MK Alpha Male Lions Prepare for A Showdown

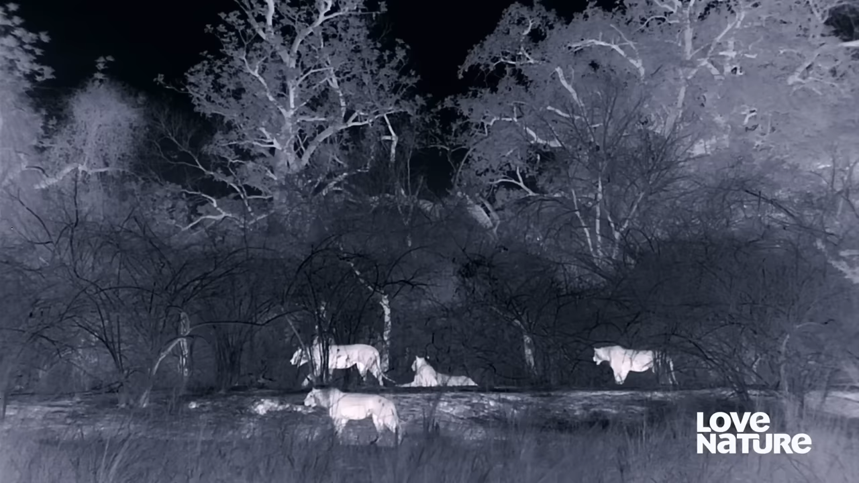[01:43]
They rise to the challenge and push south, traveling through the night. Heading deeper into MK territory.
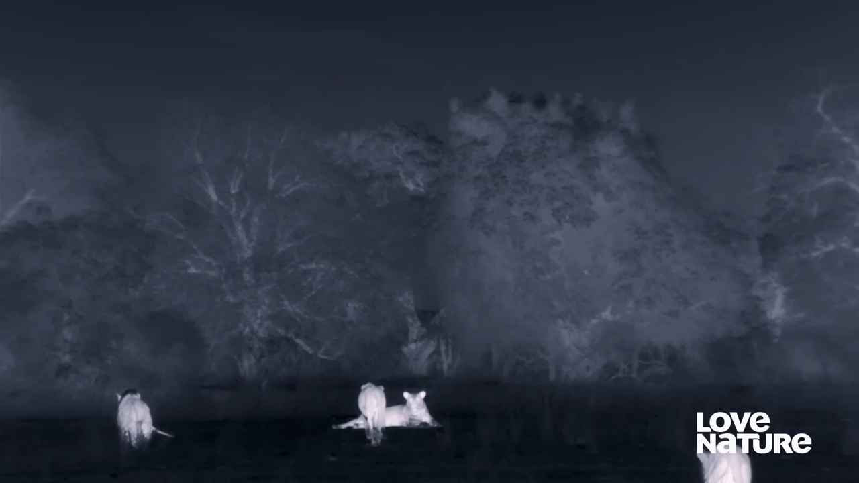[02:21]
Under the cloak of darkness, they sweep through the punk's realm.